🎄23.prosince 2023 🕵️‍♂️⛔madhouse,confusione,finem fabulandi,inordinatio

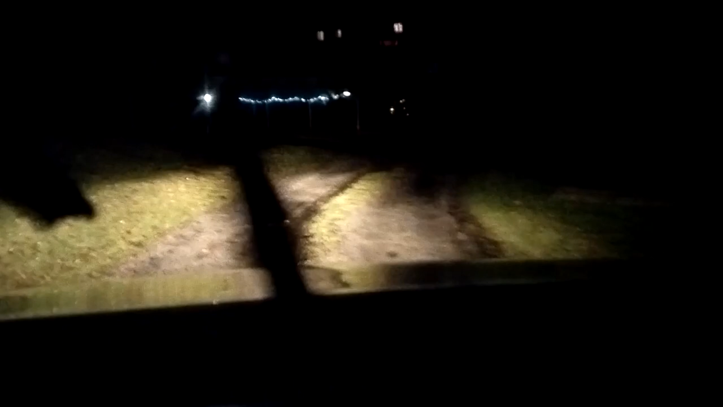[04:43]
Tak, už uvidíte, jak se krásně tamhle prolonguje mezi ty matřovičkama a svítí docelé vesnice.